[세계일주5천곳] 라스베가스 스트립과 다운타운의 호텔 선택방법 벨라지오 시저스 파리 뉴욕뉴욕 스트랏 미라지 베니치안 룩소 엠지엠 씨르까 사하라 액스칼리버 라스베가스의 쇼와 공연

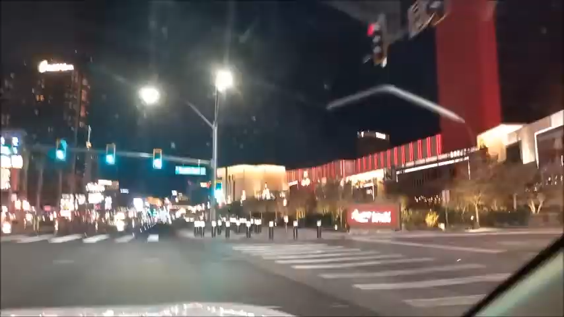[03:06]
리조트 월드는 컨벤션센터와 가깝고 비교적 새 건물이라서 인기가 많습니다 그리고 쇼핑몰이 크고 내 외부의 식당이 많은 것이 특징입니다 인근에는 한국식당도 물론 있습니다 지금 차를 타고 가고 있는데요 상당히 규모가 큰 것을 알 수 있습니다
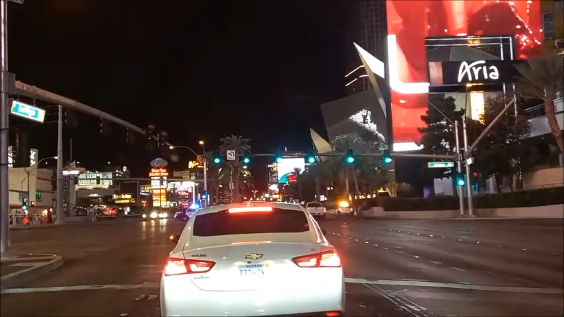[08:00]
길 건너편에서 아리아 호텔과 코스모폴리타 호텔을 살펴보도록 하겠습니다 건물 자체는 그다지 특별해 보이지 않습니다